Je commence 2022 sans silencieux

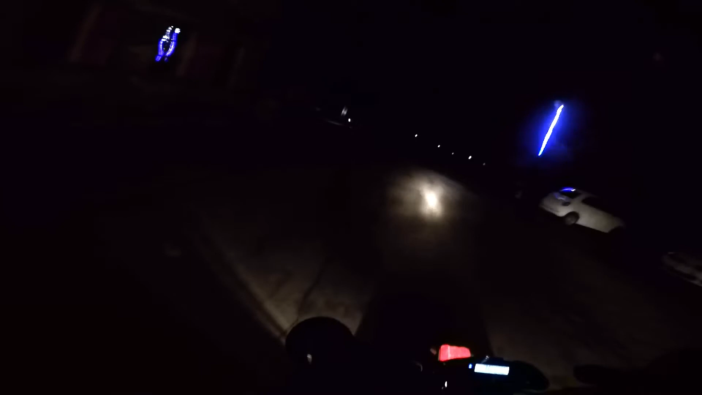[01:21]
Ah, je reste en 6 hein! Là je suis à 30 en 6! Oh bordel! Y'a plein les échos dans le pot! Oh là là, ça commence à pète-pète! Get, comment ça pète-pète! Oh, c'est incroyable!